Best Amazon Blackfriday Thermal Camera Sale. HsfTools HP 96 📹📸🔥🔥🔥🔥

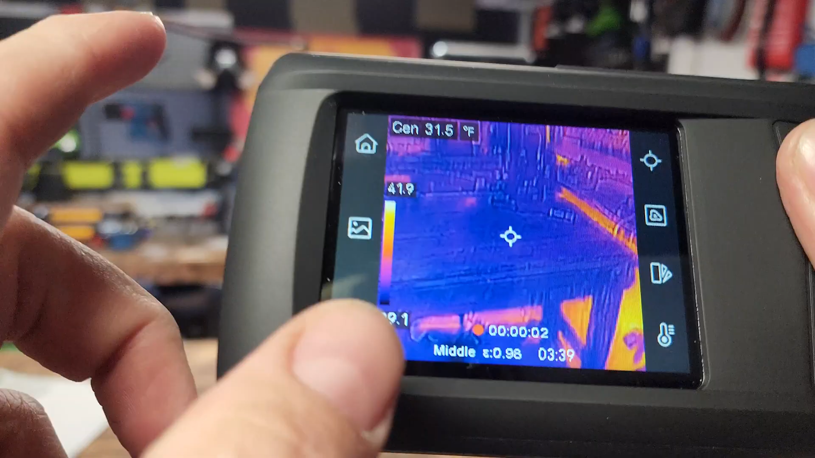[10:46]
On screen: spot 31.5°F
there we go yeah three seconds now it's recording three seconds to turn it off
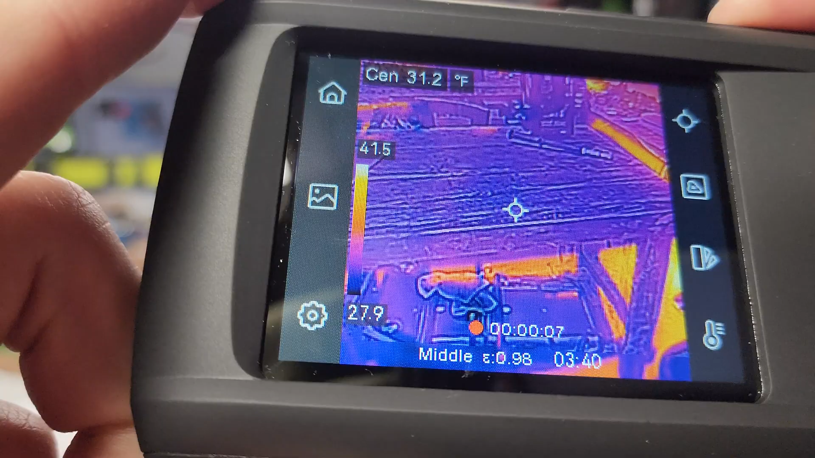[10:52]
On screen: spot 31.2°F
boop if you want to use the um flashlight on the front